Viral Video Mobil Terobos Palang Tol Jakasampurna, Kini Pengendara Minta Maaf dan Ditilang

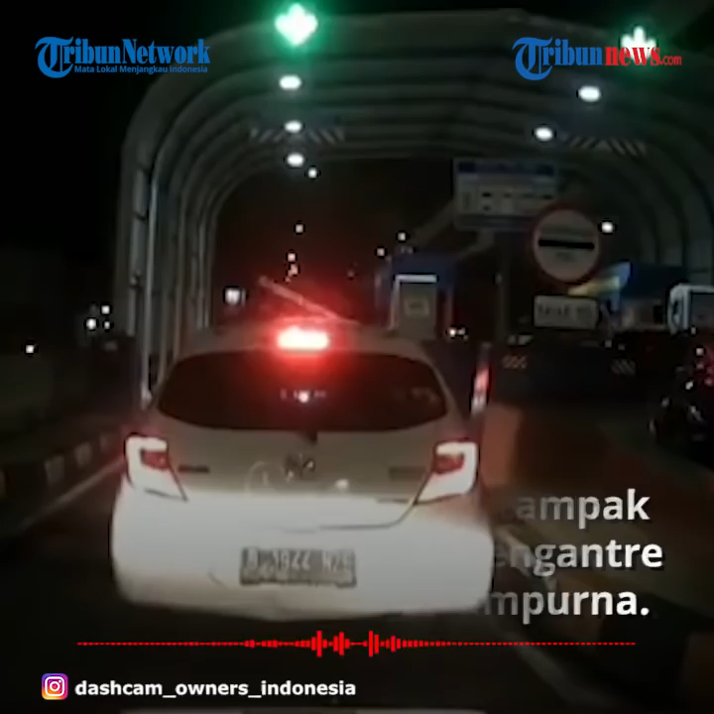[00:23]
Kemudian saat kendaraan di depannya selesai melakukan transaksi pembayaran tol dan palang pintu terbuka, mobil itu ikut melintas. Ia menerobos sebelum palang pintu tol kembali tertutup. Melihat hal itu, petugas yang berjaga langsung meneriaki pelaku. Terkait video tersebut,
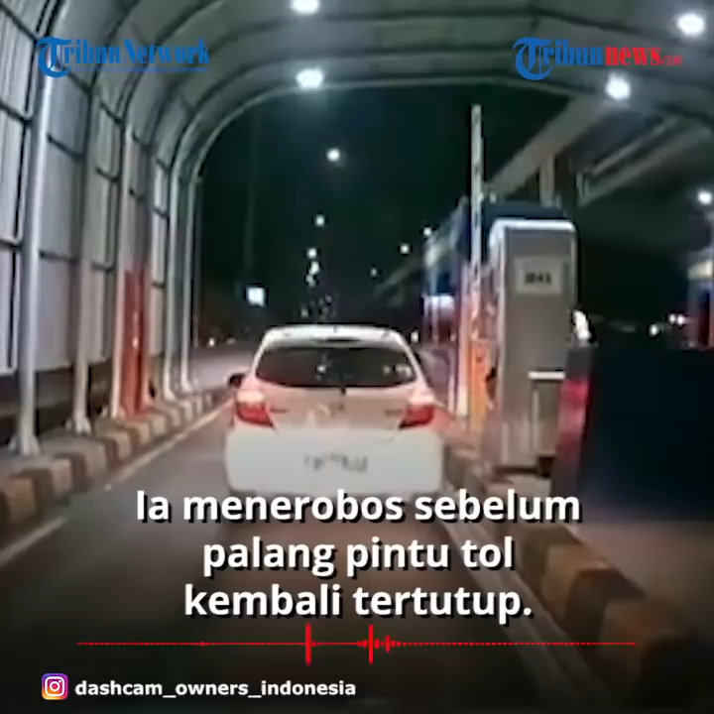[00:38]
manajer operasional Kresna Kusuma Diandra Marga atau KKDM Tol Becakayu Gani mengatakan,